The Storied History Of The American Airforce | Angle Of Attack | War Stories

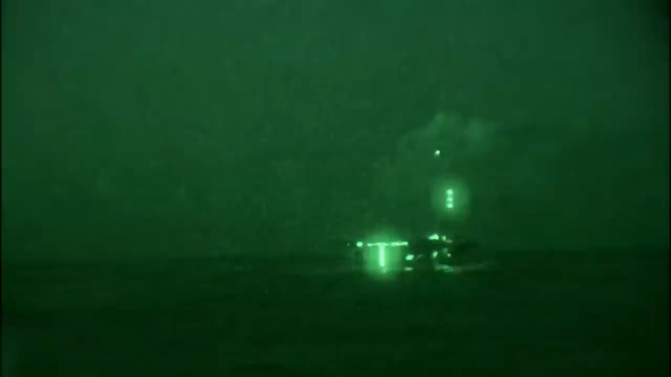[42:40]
On the second night, me and three other aircraft were going after a missile production facility carrying multiple GPS guided weapons.
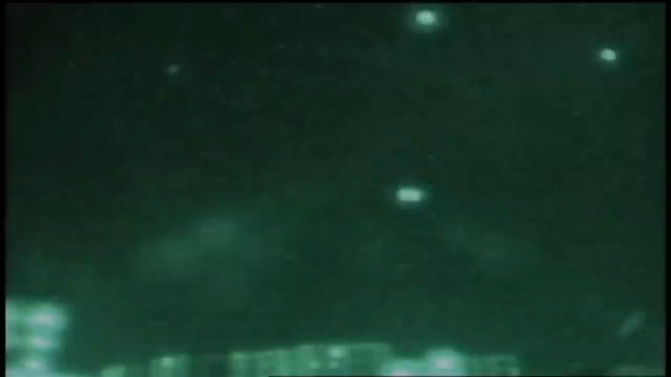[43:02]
It looked like somebody spraying a water hose.
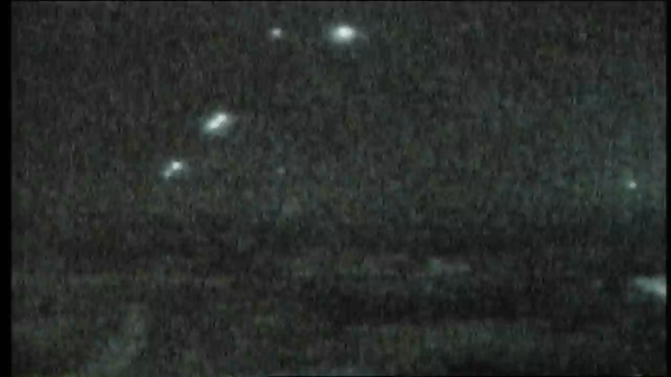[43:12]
Then we'd also see surf-stair missiles being launched. And, you know, we'd talk about some of them their size of telephone poles.